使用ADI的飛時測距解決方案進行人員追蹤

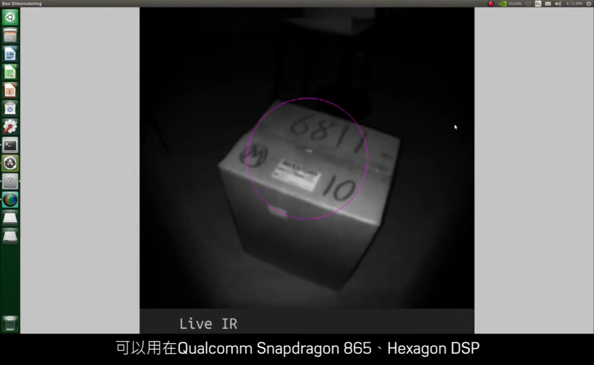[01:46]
The depth engine is optimized for use on the Qualcomm Snapdragon 865 and Hexagon DSP,
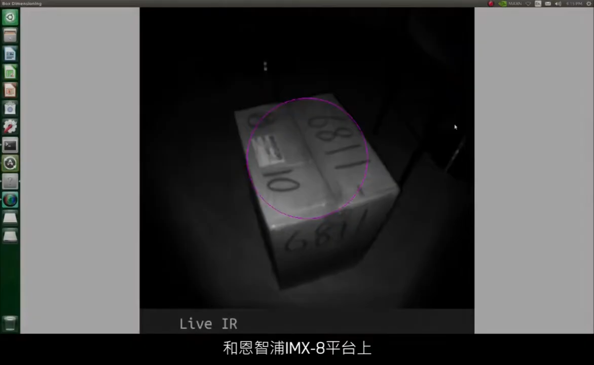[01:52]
as well as the NXPIMX 8 platform to give optimum performance and ease of integration.
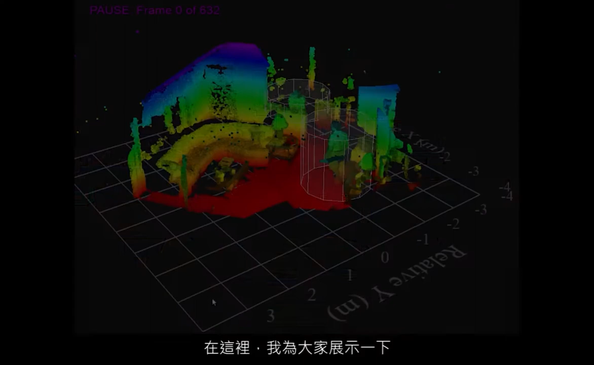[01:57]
Here, we demonstrate how time-of-flight sensors can be used in people tracking applications.
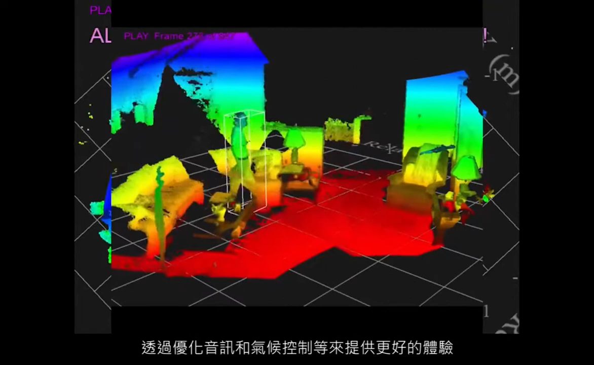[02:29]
We can also monitor their well-being. You can see how the algorithm is able to detect a person that has fallen.